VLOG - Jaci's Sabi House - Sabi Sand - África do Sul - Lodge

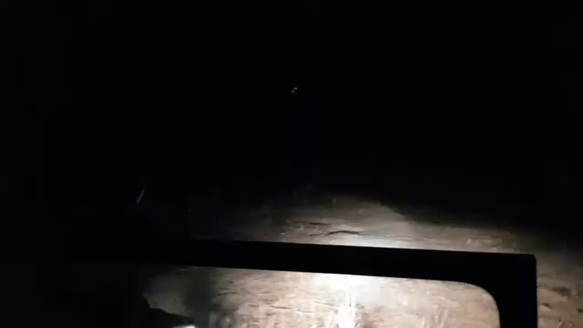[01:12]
Olha só, a gente veio ver aqui se tem algumas hienas ali.